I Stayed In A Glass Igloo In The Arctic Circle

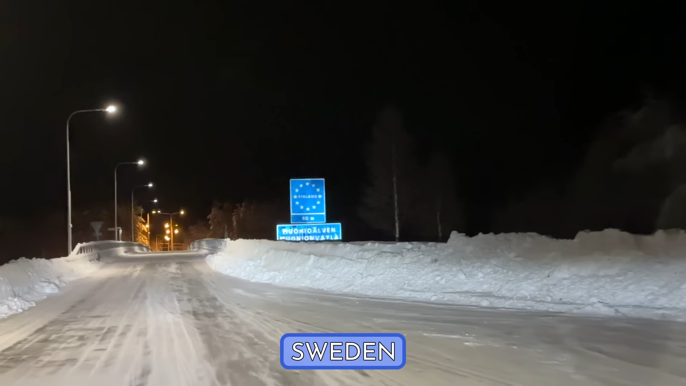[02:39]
Which was notably pretty uneventful. Finland.
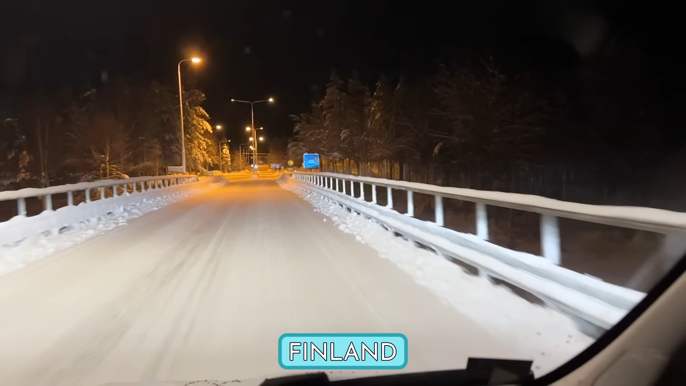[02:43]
You kind of take a left and cross a bridge, and then you're just in Finland.
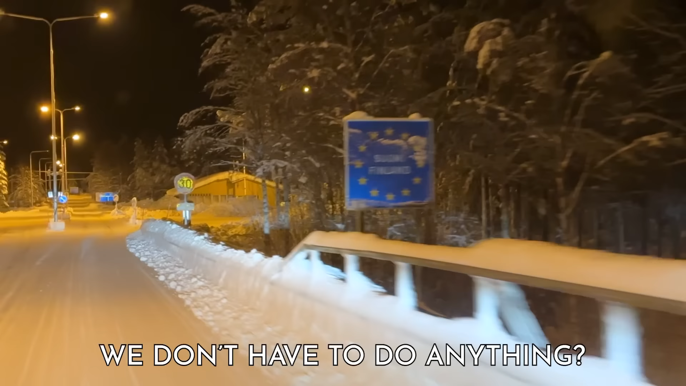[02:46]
You don't have to do anything? Nothing at all?
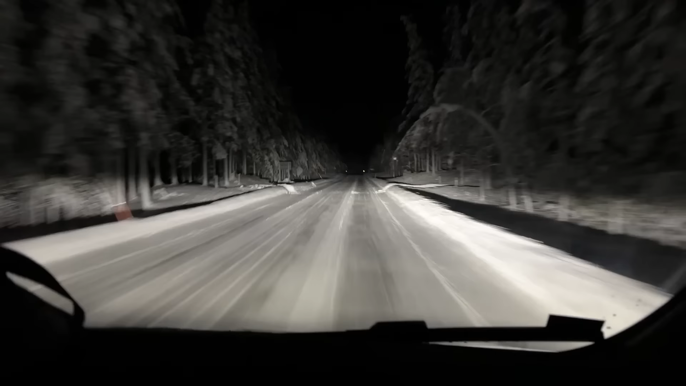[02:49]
The scenery then stayed pretty much the same, though we did notice the temperature start to drop rapidly, a sign of things to come.